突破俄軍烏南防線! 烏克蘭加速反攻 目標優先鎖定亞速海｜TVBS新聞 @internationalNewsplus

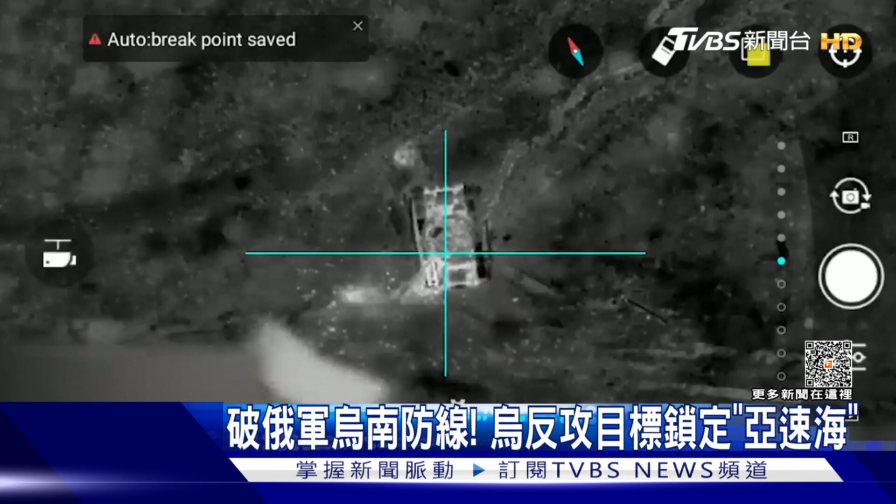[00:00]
被无人机锁定的俄军坦克，不到三秒就化成火球。
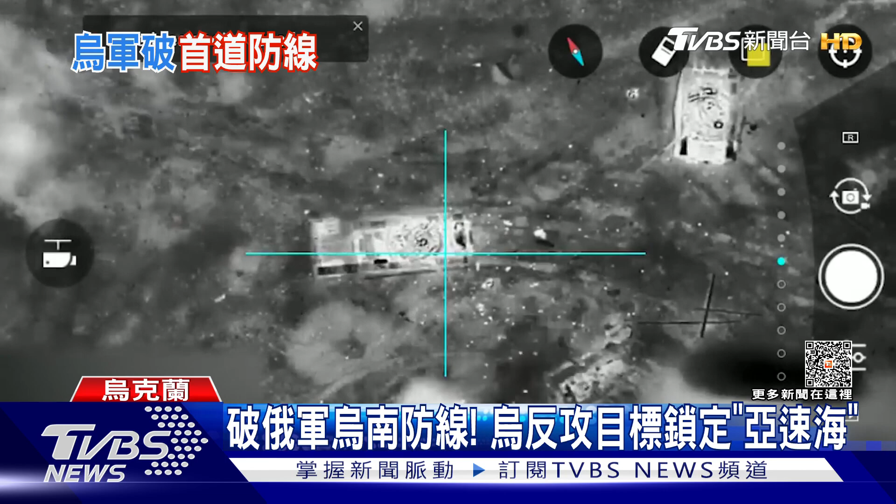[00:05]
乌军东进扎波罗热前线罗伯蒂村，战场上几乎看不见任何俄军。
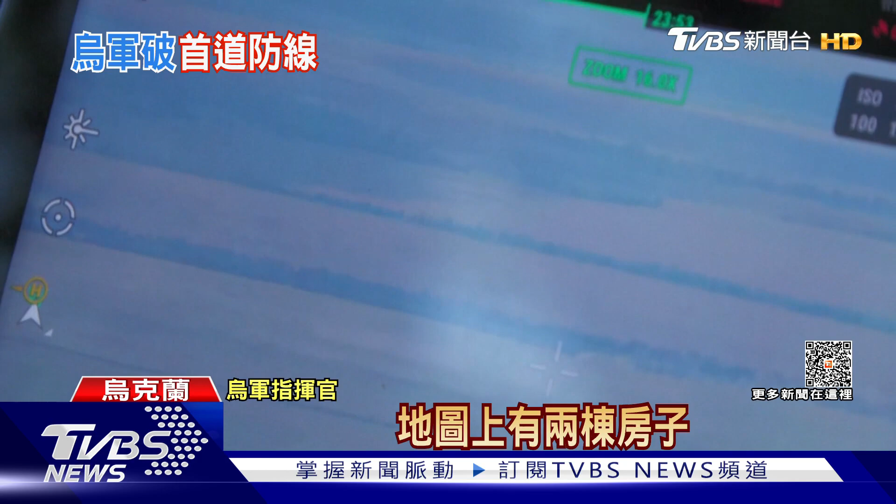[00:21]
Але дві хати на сьогодні, от ви, якщо подивитесь на моїх трансляціях, дві хати конкретно зараз ми боремося за них。